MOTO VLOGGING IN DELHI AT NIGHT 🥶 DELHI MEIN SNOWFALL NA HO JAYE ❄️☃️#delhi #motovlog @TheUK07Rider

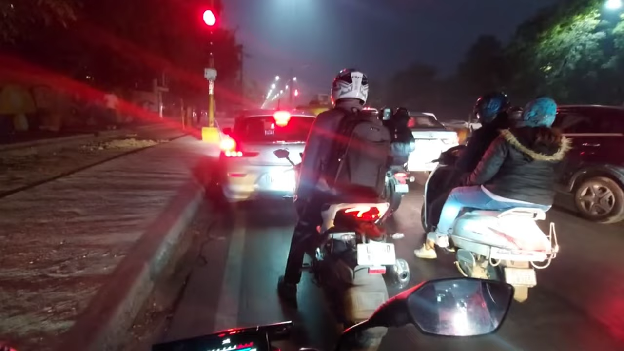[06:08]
सो गाइस हम फाइनली पहुंच चुके हैं, देखते हैं लक्ष्य क्या कर रहा है, आप लोगों को भी दिखाते हैं।
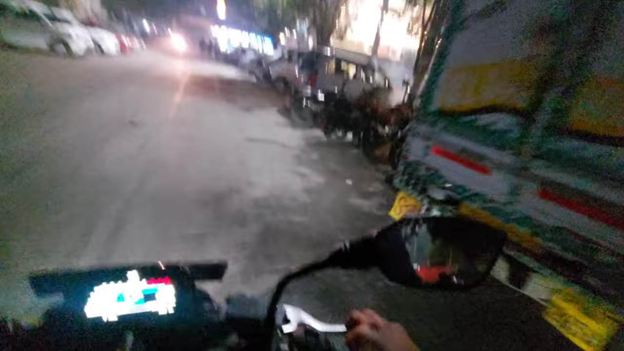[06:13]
सो हो रहा, लक्ष्य दिख रहा होगा, पास से जाकर दिखाता हूँ। सो गाइस ऐसे नहीं दिखेगा लक्ष्य।